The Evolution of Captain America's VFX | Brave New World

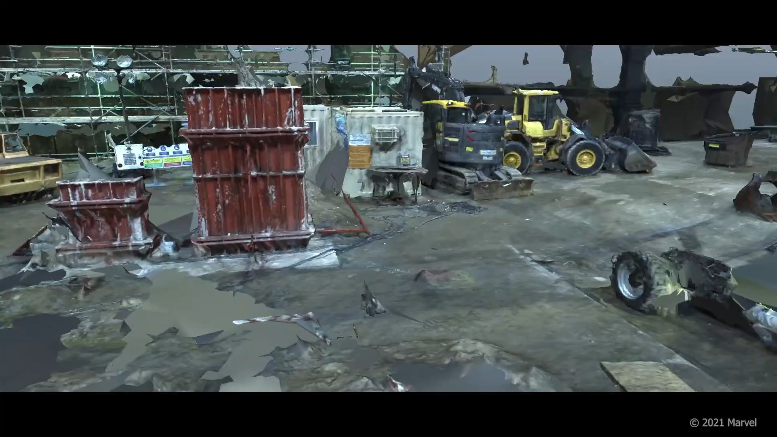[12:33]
To achieve this, they employed extensive photogrammetry and LIDAR scanning across the entire movie set.